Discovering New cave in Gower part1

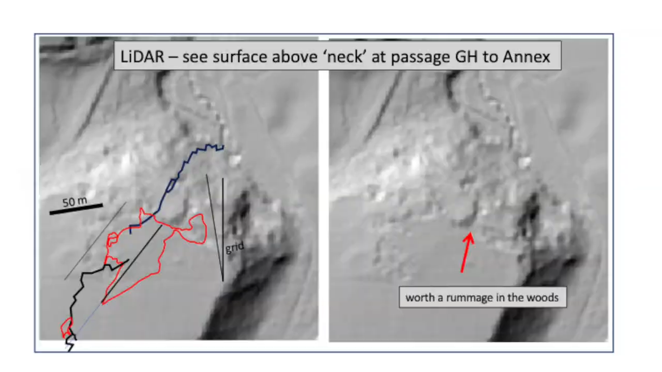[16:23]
So using a lidar surface image and an overlay of the new survey we identified where to look next.